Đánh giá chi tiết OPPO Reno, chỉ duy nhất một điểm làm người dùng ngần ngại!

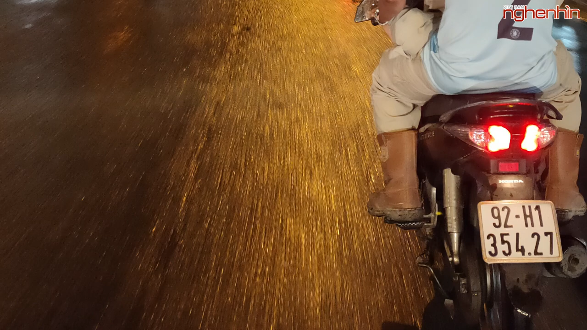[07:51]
Đặc biệt là với cái anh đi gần gần như mình này Thì chúng ta vẫn có thể nhìn rõ được biển số là 1 Màu áo và cũng như là các đường nét trên người không hề có hiện tượng kéo vệt Và 1 cái chú xa xa kia đang chở con gái đi học hay gì đó Thì chúng ta vẫn có thể nhìn rõ không hề có hiện tượng kéo vệt Và như vậy các bạn có thể thấy rằng là mặc dù chụp trong lý kỳ thiếu sáng Nhưng mà tốc độ bắt nét và cũng như là tốc độ chụp của Oppo Reno mang lại vẫn là rất ấn tượng Và bây giờ thì chúng ta sẽ cùng chuyển qua 1 bức ảnh Khi mà mình chụp chân dung trong